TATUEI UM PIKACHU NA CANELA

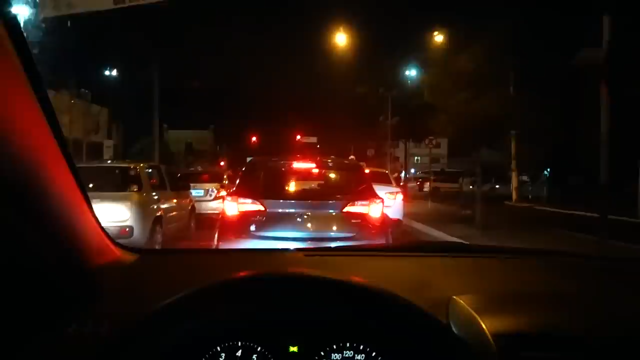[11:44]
Realmente tá doendo a parada. Mas pega esse trânsito aí, véspera de feriado. Todo mundo viajando, todo mundo se planejando. E eu tô aqui, indo pra faculdade. Não vou viajar esses dias daí, que a galera... Tem a galera indo pra Vegas, né? Mister Olímpia. Eu até tinha ganhado a passagem do patrocinador.